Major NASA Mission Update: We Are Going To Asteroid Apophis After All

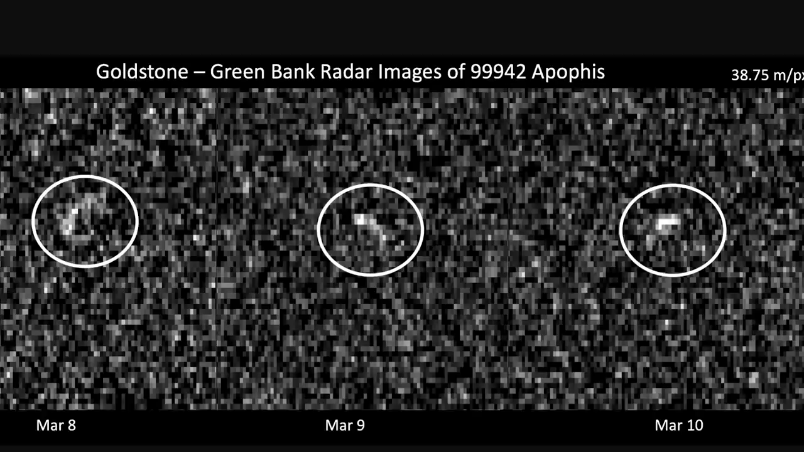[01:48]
With the extremely precise radar images from the Goldstone Observatory,
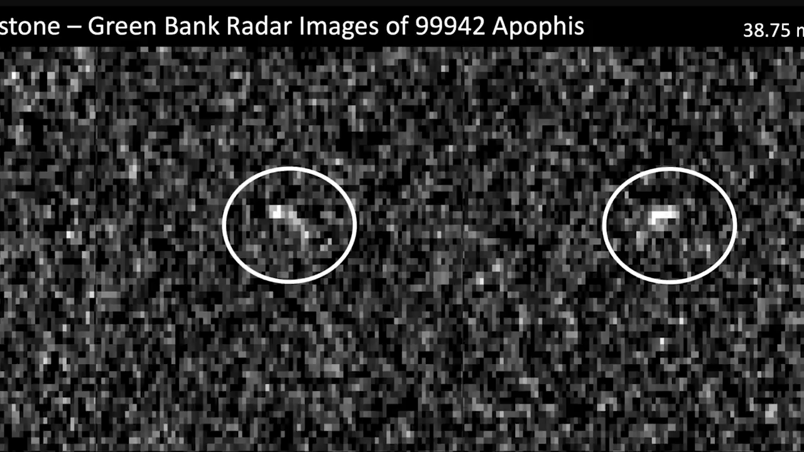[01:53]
determining its exact orbit for at least 100 years, and causing this asteroid to lose its hazardous status.